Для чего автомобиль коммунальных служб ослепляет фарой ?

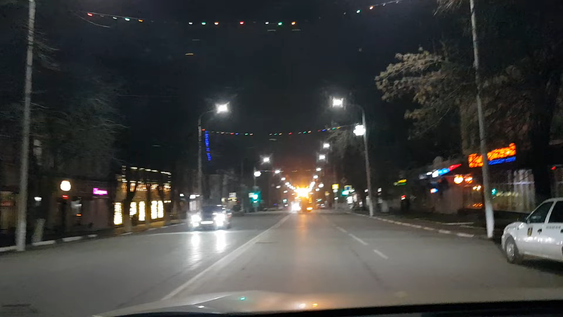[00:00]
приветствую всех на канале все про тачки по улице московской еду от городного черкасск
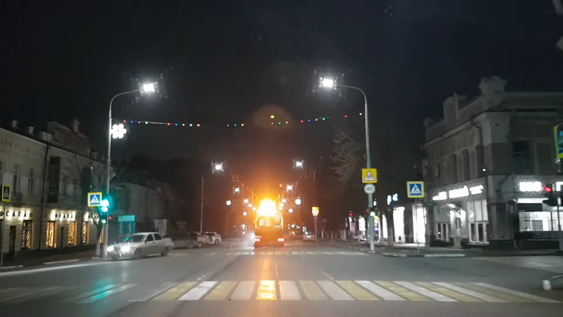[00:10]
смотрите эта машина я не знаю дезинфекционная или что она или уборочная вот объясните мне зачем так ехать и слепить вот
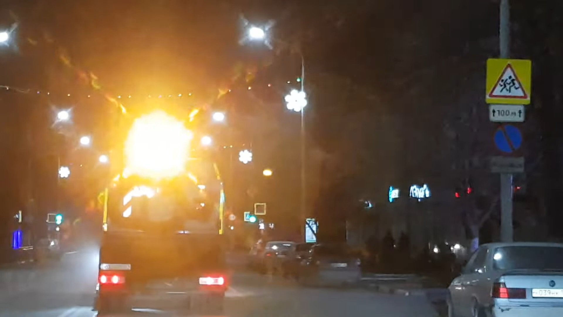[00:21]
для какой цели сейчас сзади это лампа горит смотрите ну вот у него аварийка я понимаю едет медленно но вот зачем вот этот прожектор вот я вам скажу я